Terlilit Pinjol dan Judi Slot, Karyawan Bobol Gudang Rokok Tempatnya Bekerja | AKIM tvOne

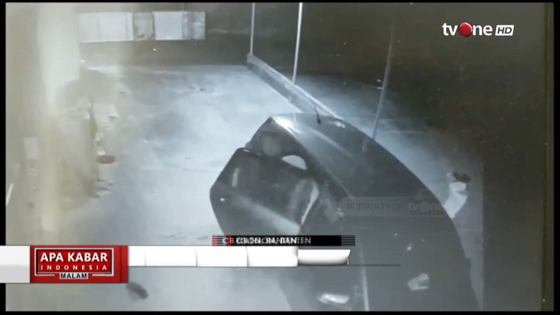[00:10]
Banten. Asih pelaku terekam kamera pengawas saat menjempol lokasi yang menjadi target curiannya.